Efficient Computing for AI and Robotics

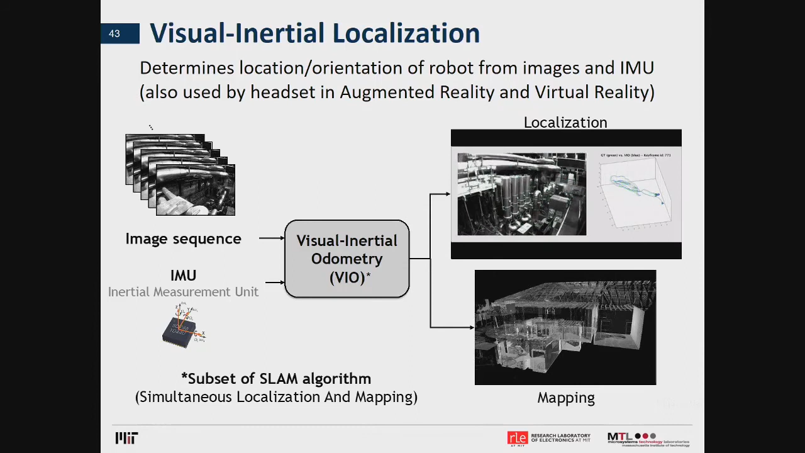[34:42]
And you can see on the right-hand side an example of what you would get. So for example, if you have an image sequence coming in, you would be able to estimate in a 3D space where you actually are and what you're looking at. Okay? If you're in an unknown environment, you can also create a map of your surroundings. Okay, so this is a very important part of localizations. I'll very briefly kind of walk through what are the key steps so you can see the degree of complexity in this type of approach.